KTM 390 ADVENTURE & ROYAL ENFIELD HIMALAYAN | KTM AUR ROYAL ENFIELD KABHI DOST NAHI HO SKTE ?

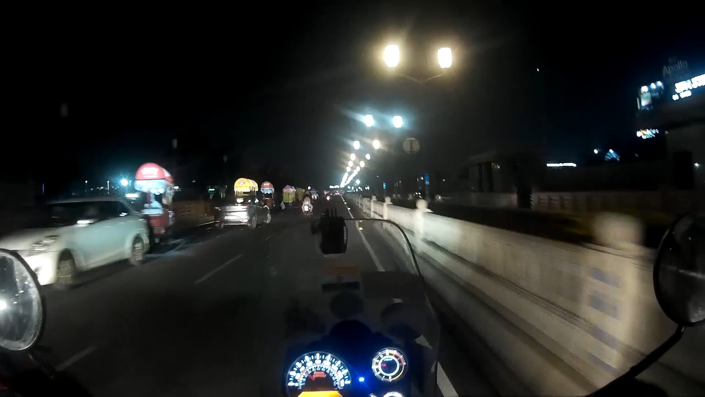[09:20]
ये क्या हुआ इसके मीटर को, ऊट ऊट टहला रहे भाई,
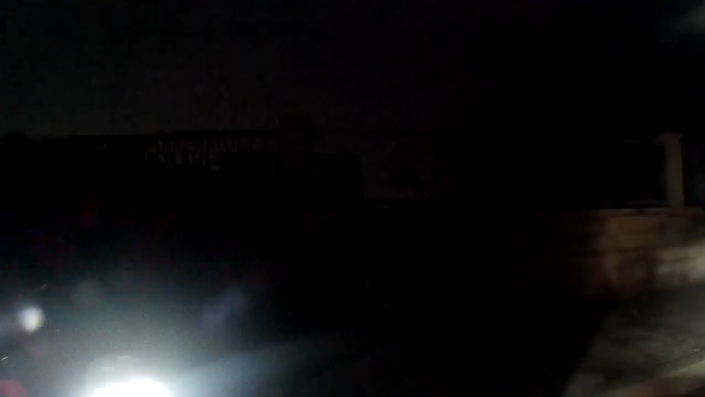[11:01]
फर्स्ट पे लगाओ, वो करने में थोड़ा टाइम लगता है सीखने में, है ना इसमें वही तो है। नहीं उसको आप अपोजिट साइड में खींच दो,
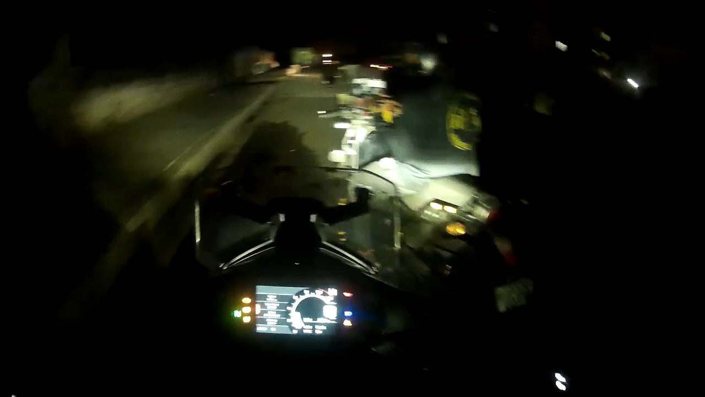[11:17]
तेरे से न्यूट्रल नहीं लग रहा था, थोड़ा है हल्का सा पैर दबाना पड़ता है।
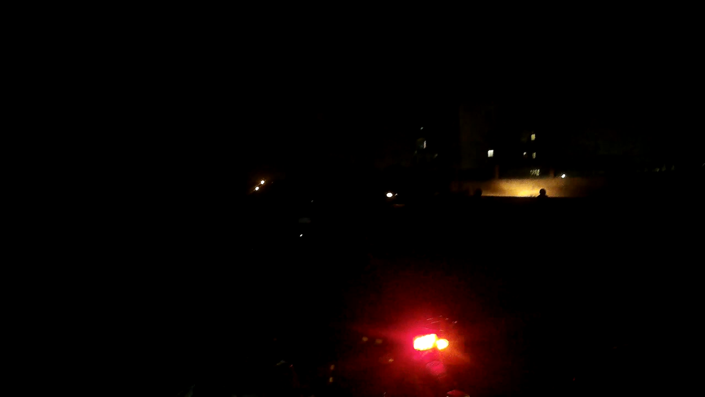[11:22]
नाउ इट फीलिंग बहुत डिफरेंट फील हो रहा है भाई।
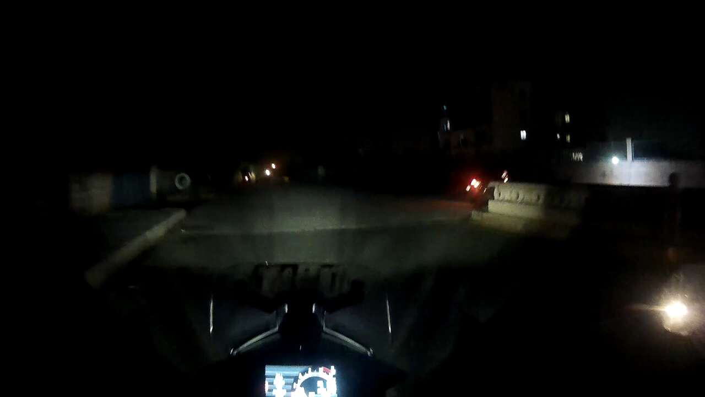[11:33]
ओह अरे हिमालयन के जज्बात इसको चलाने में बहुत डिफरेंट फील आ रहा है भाई। पहले तो क्लच इतना लाइट फील हो रहा है फर्स्ट ऑफ ऑल।